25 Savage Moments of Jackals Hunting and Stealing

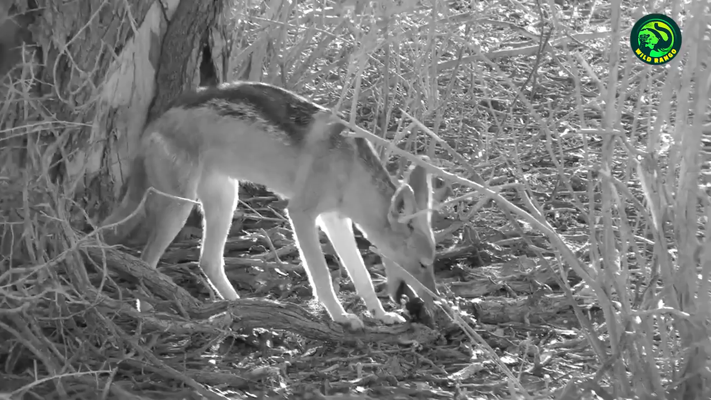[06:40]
It finally gets a squirrel and crushes its head for a nice, tasty snack. The jackal is simply enjoying its meal.